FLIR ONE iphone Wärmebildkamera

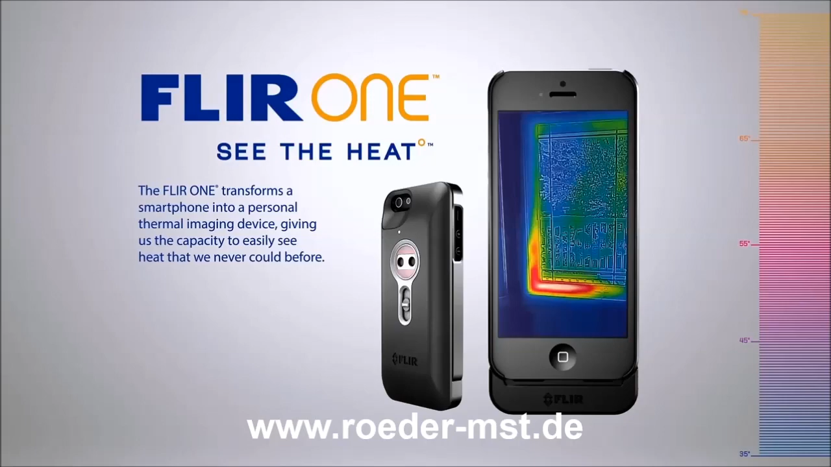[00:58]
so you can see the heat wherever you go.
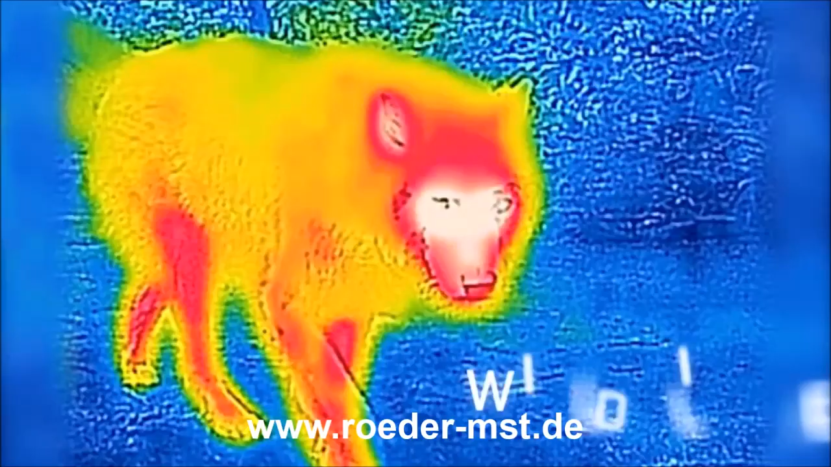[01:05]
You can see the heat of danger lurking in the wild, or through smoke or fog.
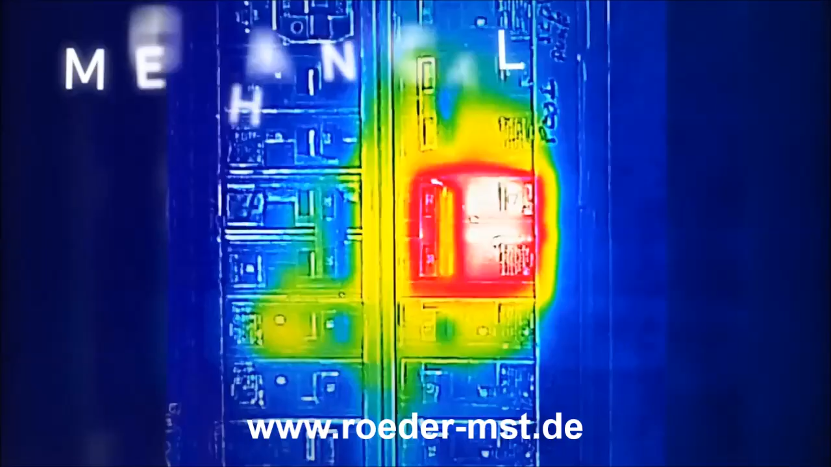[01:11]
You can see the heat of mechanical and electrical malfunction, or a world of undiscovered art.
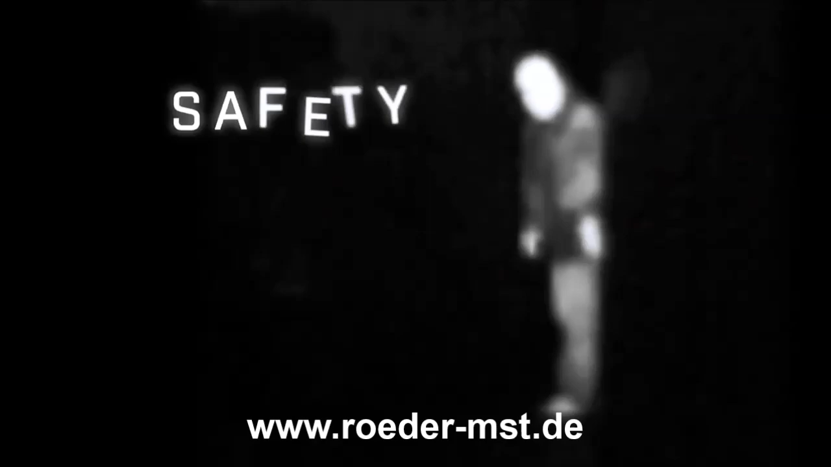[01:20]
The FLIR-1 blends an actual picture with an infrared thermal image,